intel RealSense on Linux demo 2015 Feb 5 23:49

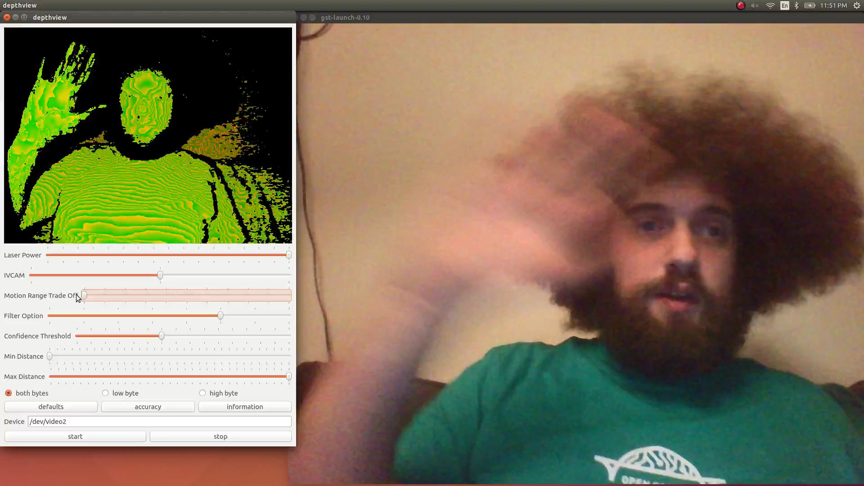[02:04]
I can move faster and have it pick it up. The filter options are mostly having to do with range,